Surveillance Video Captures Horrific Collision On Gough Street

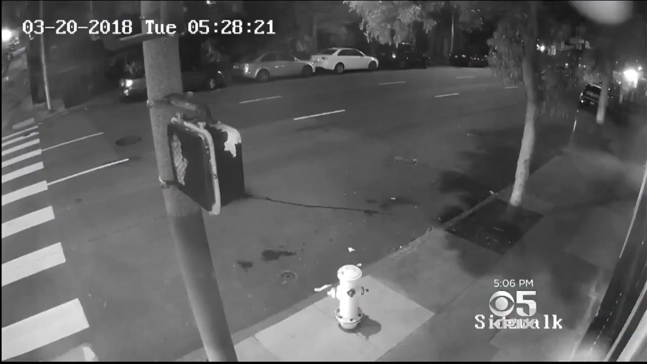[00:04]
Surveillance video shows two cars slamming into a pole at Bush and Goff this morning. Firefighters had to use the jaws of life to get the victims out. KPIX 5's Wilson Walker shows us the aftermath.